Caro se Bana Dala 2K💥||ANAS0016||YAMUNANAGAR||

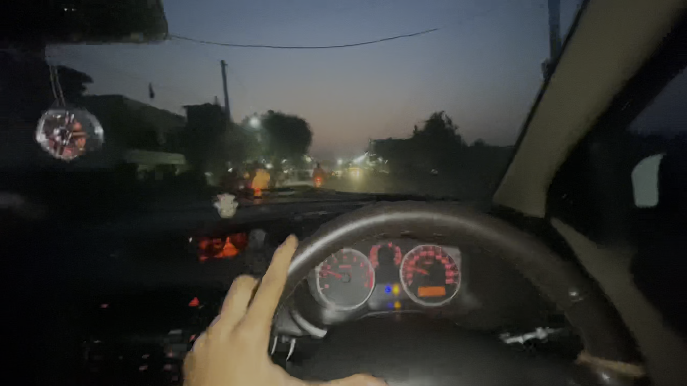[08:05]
अभी एक मिनट, एक बाइक आ रही है आगे से आ रही, देखो उसको मोड़ के पहले फिर मैं दिखाता हूँ आपको, एक पीछे से आ रही।